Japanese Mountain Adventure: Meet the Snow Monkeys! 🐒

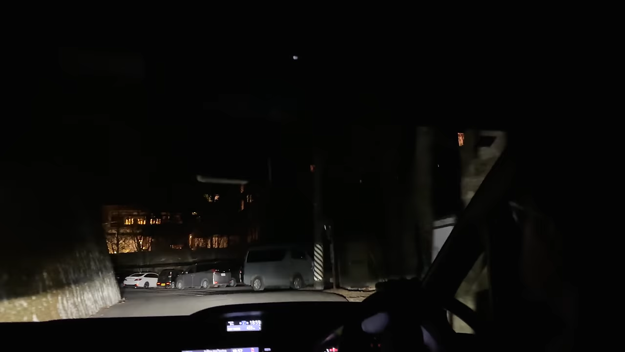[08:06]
It's good to see welcoming lights up ahead. You have arrived at the destination.